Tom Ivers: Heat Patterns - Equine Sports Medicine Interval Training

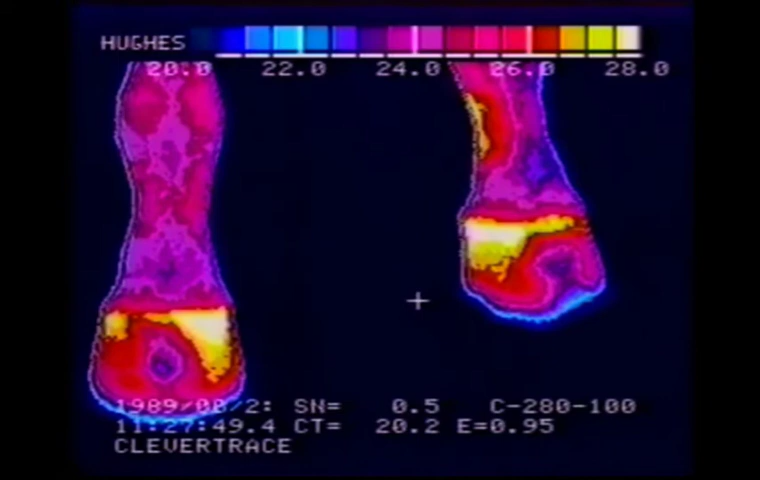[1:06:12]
Hard to tell what we're looking at here. We'll just look a little higher, move the temperature down a little bit so we get a more dramatic exhibition of it. But we seem to see some inside unbalance in the feet. Heat toward the heel as well. On the left front we're seeing a little bit of XYZ. Real hard to figure what's going on in these feet. Something is not right, but from these pictures we can't tell what we're seeing. Here's a closer look at the right front.
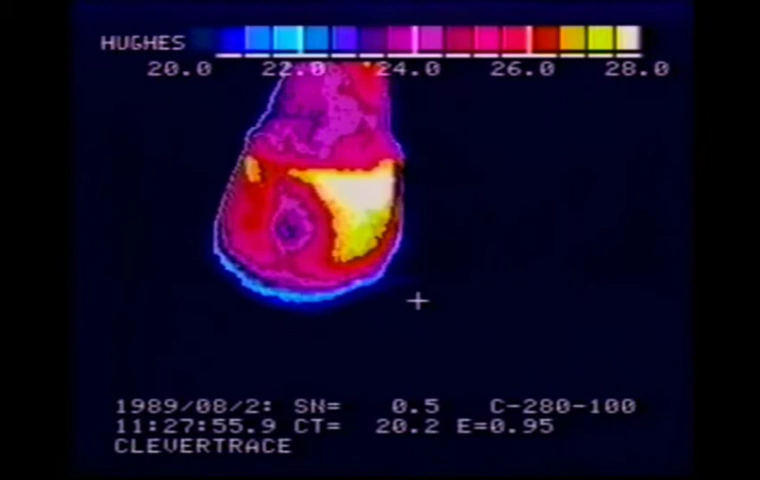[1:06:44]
Again, the foot is very warm to the inside. Here's the left front.
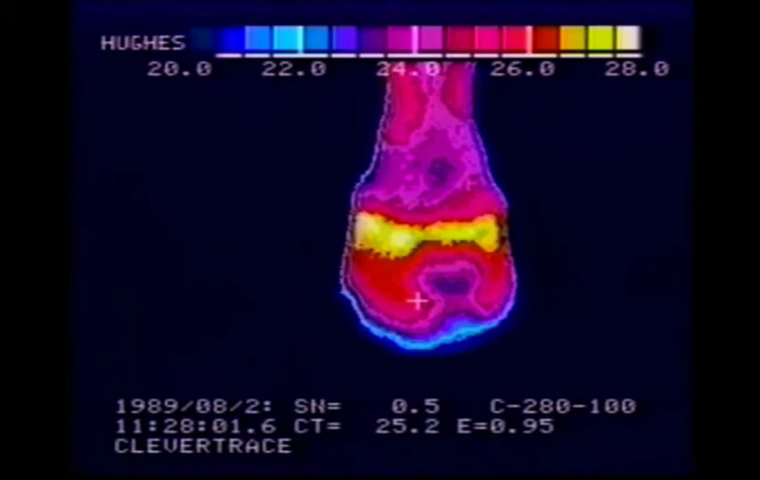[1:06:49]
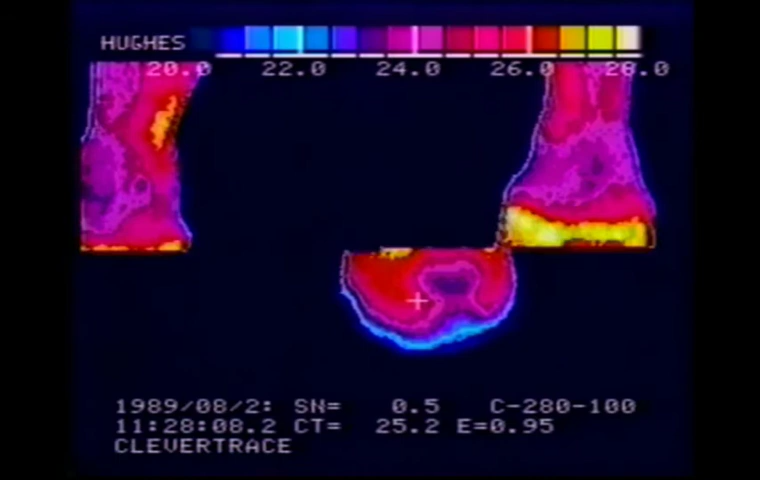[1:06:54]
Something's not right with these feet and I can't tell you what it is because of the day this picture was taken.
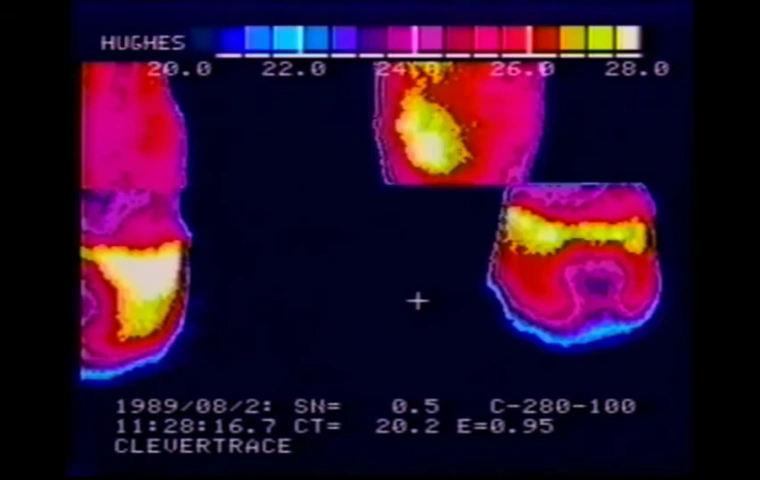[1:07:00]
No X-rays or anything like that were taken. Now here's the same horse up further on the left front leg. We've got a knee for sure. Right where the third metaclopper bone is in the knee.
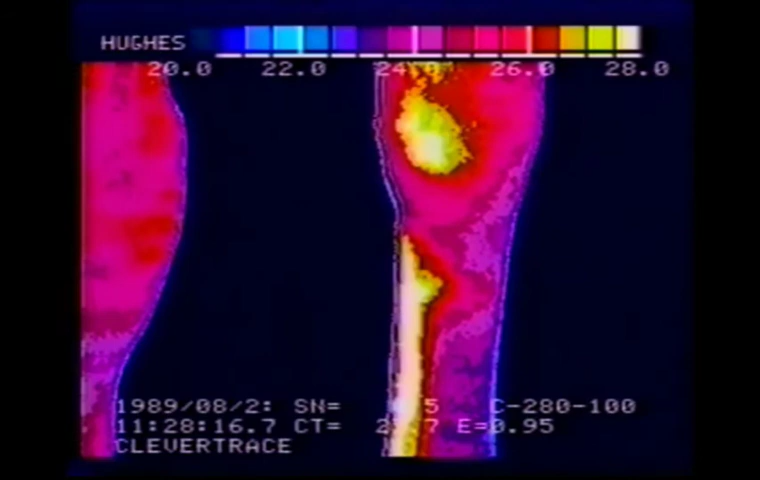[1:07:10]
Looks like we've got either a splint or a shin trying on the left front. From underneath the feet are relatively normal. We've got kind of a fat cleft on both sides. And that frog looks like it's taken some punishment.
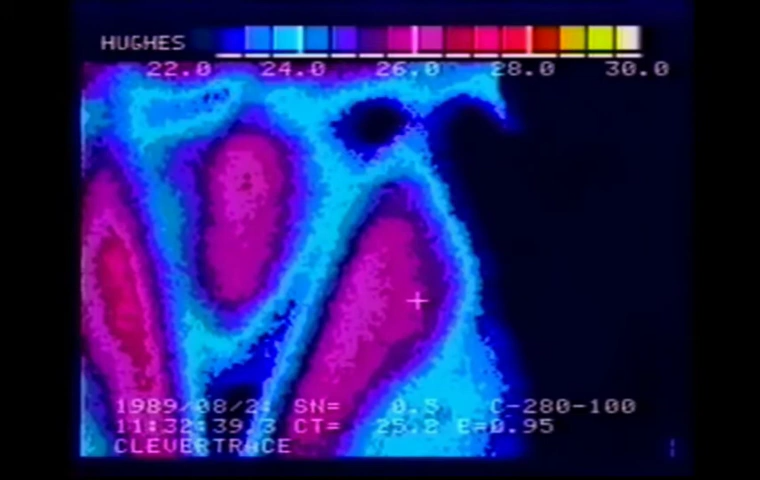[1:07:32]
It shouldn't be as hot as it is on this left front foot. Here's the right front foot. Again, to the inside the foot is hotter and the sole all the way around the foot has got a little bit too much heat. We'd like to see in the area where this cursor is, we'd like to see all through here, we'd like to see blue instead of purples in this kind of a picture. It's a little bit too warm there. We want a more dramatic drop off from the clefts.
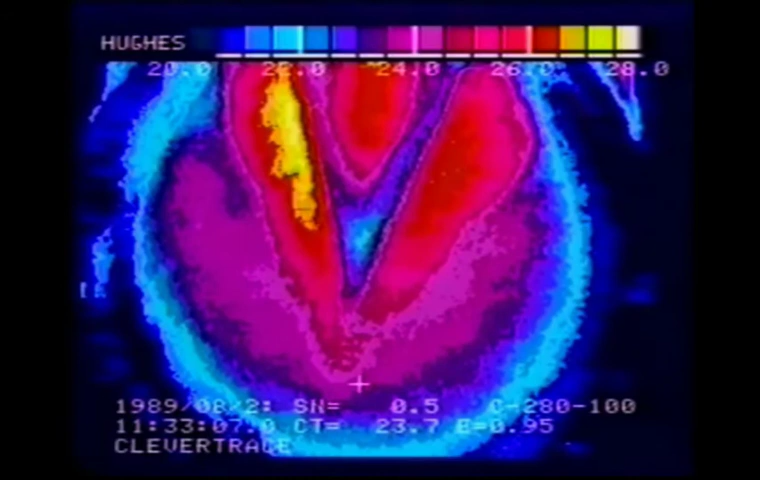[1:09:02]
There could be something going on that we can't see with a thermography machine except from the outside. Hard to tell in this horse. This horse is lame, but the knee could be causing the lameness. Now, here's a horse with, again, an extra long foot on the inside, both feet.
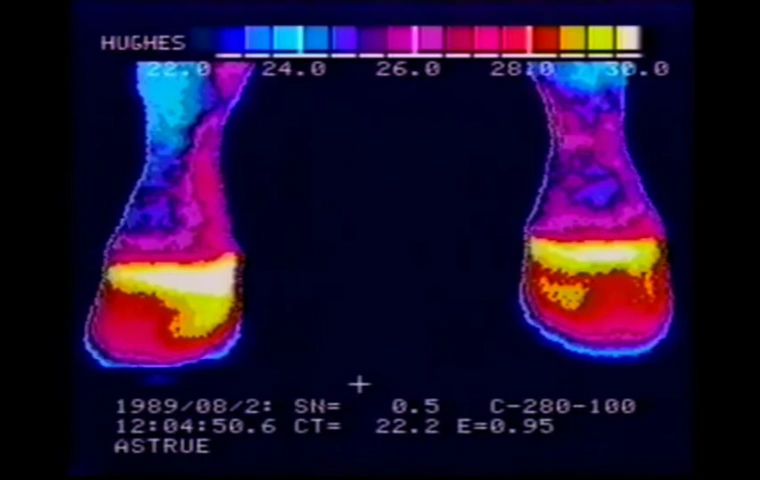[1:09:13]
More on the right foot than on the left foot. Otherwise, this horse is pretty clean.
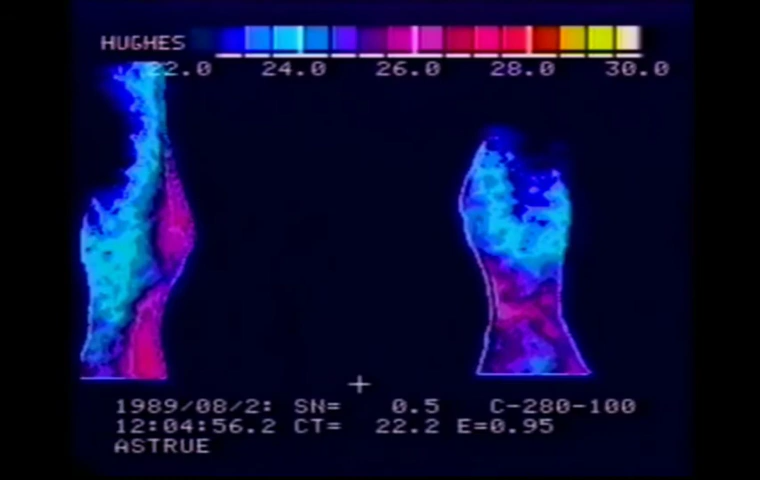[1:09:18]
At least from the front view, relatively clean ankles.
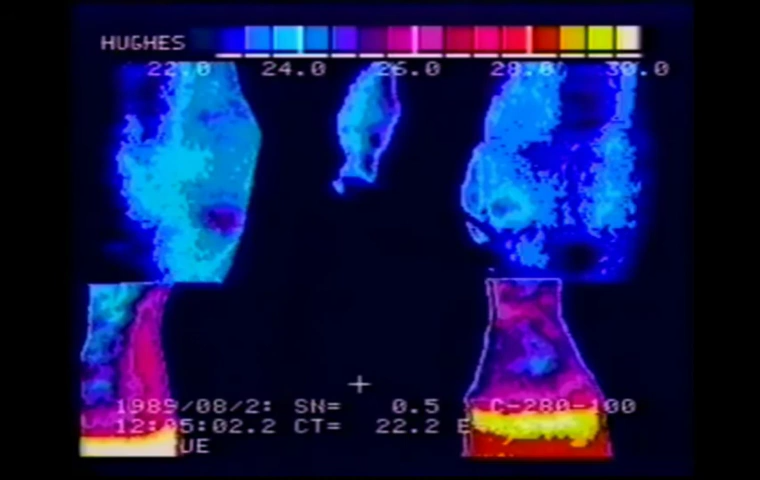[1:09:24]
Very clean knees. Behind, you can see the hocks are clean.
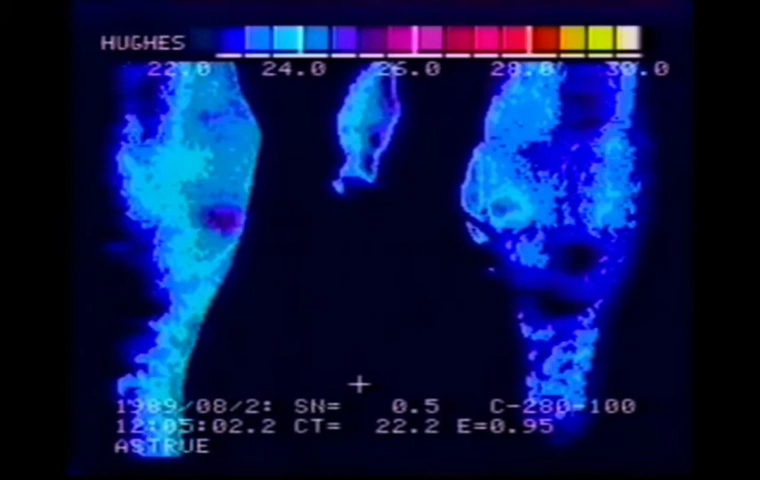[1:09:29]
Very, very clean horse. From the side, that's the left front. From the side, that's a normal circulatory passage there behind the cannon bone. Nothing abnormal there at all. This is the outside of the right. And, again, always the outsides of the legs are cooler than the insides. So, the fact that we have, we show less of an intense heat in the circulatory passage still.
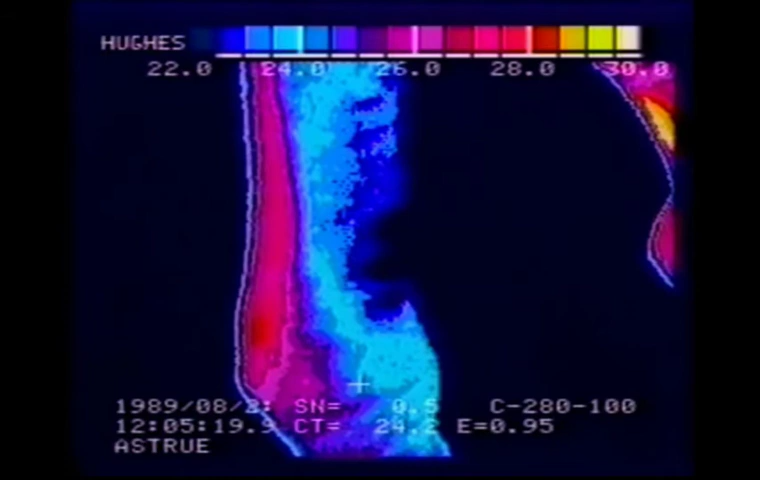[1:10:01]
This is normal. Both sides are normal. Here we've got the left hock is showing a definite problem. A hot spot as opposed to the continuation of a blood vessel through that area. Another look at the hock from the other side of the horse.
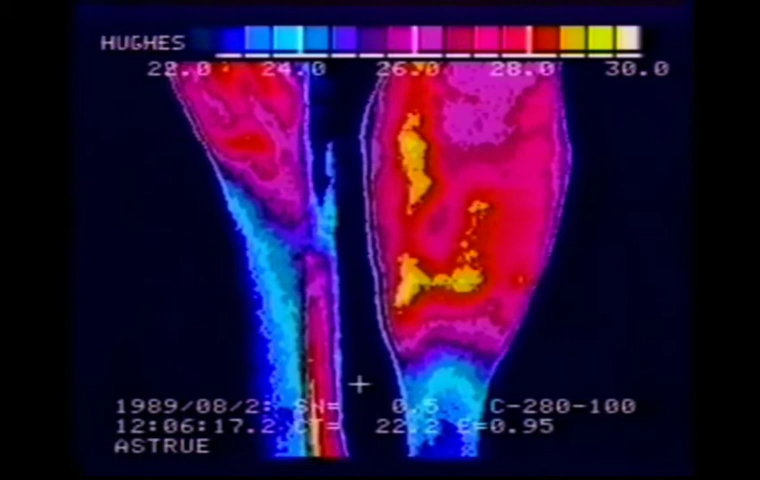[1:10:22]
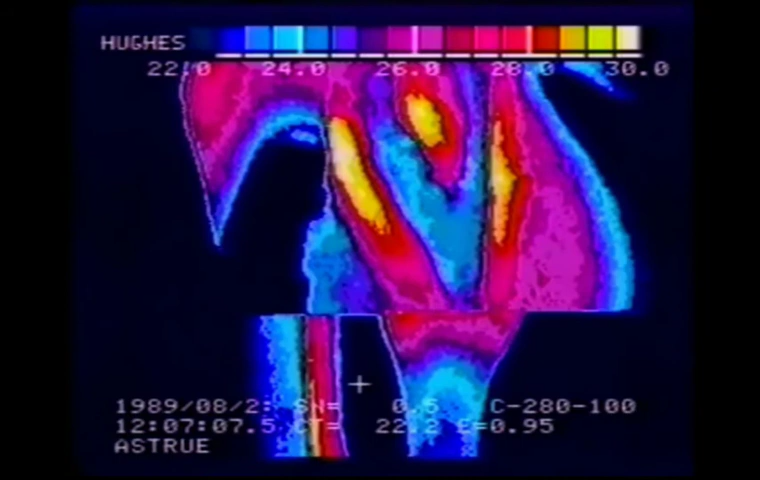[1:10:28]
Underneath the feet, this is the right front foot. A little warm to the inside. A little bit of pressure on that frog that we don't want to see. We have at the sole, on the outside of the foot, we have a much more extension of a moderate heat over in this area here. I'll move the cursor up to it. That area right there, we don't want to see as spread out and hot as it is.
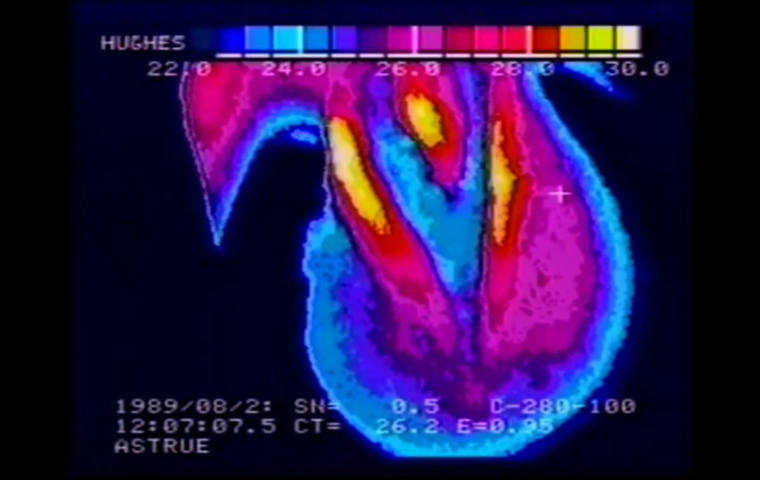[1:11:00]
And we don't want that frog lit up like that. Same shoe on both of these last two horses. Here's the other foot. I'm beginning to think I'm looking at the left front now. I was looking at the right front before. But, again, a bias to heat on the inside of the foot and a lit up frog. You can see the outline of the shoe. Sometimes these people tend to bring the tip of the shoe around too far. In this particular case, we're getting a little bit of that.